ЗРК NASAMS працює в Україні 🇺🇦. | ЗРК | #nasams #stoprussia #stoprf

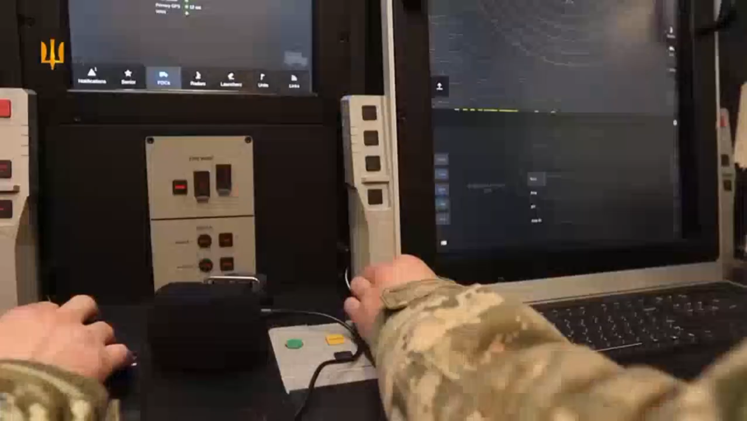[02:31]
На цих робочих місцях знаходиться бойова обслуга, яка заступає на добу, і вона безпосередньо веде бойові дії під керівництвом командира підрозділу.